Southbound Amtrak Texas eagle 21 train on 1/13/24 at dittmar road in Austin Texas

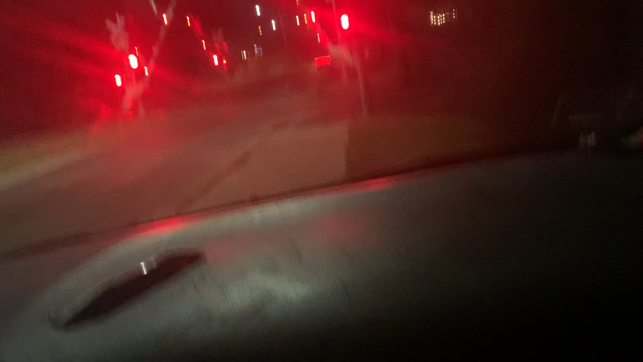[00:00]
hi guys this is tony i do apologize that i'm that i didn't miss something earlier due to work here comes the am trash coming by leading 53. here he comes 53 leading one two three four coaches not a problem